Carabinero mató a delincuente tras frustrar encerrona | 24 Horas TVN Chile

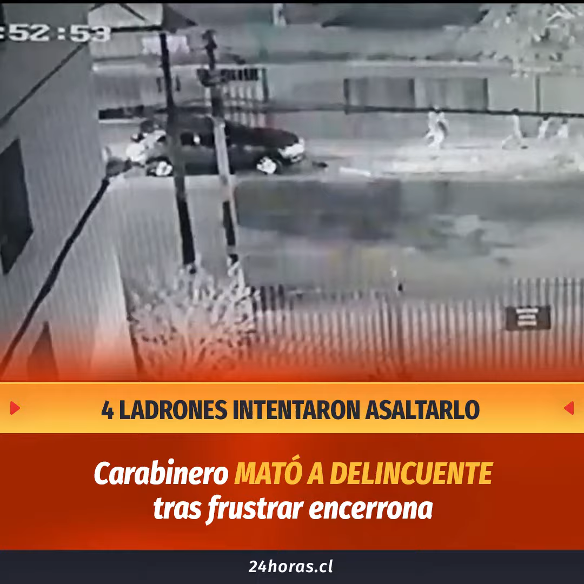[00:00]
Esta cámara frontal grabó toda la secuencia de la encerrona que sufrió un carabinero en Santiago. Desde que la banda lo aborda, lo bajan del auto hasta que el funcionario les dispara, logrando abatir a un delincuente que intentaba escapar. Cerca de la medianoche, caminaba tranquilamente una familia, entre ellos dos niños.
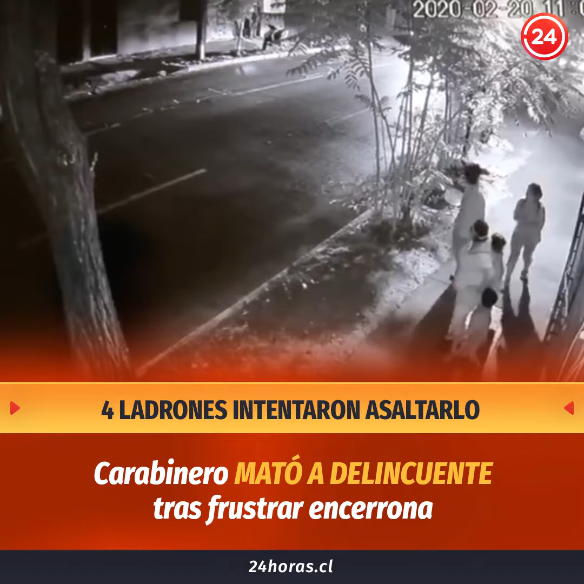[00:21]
Voltearon sorprendidos para ver lo que ocurría.